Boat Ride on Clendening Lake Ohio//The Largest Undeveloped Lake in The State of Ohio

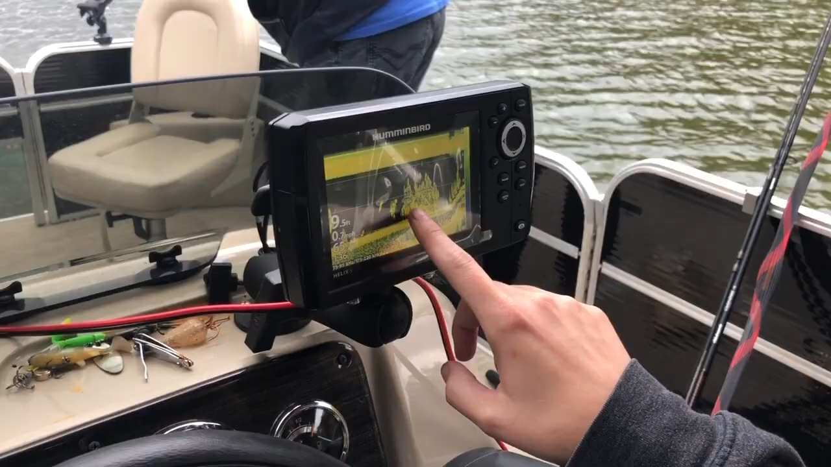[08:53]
Yep, that's the fish. Oh. We're at 9.7 feet of water. That's going. How deep it is now.
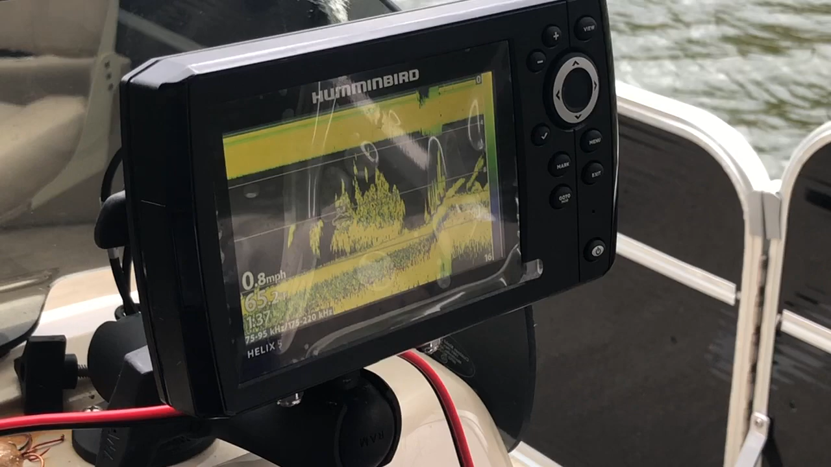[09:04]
On screen: speed 0.8 mph
Yep, going exactly 1 mile an hour, and the water is 65 degrees Fahrenheit.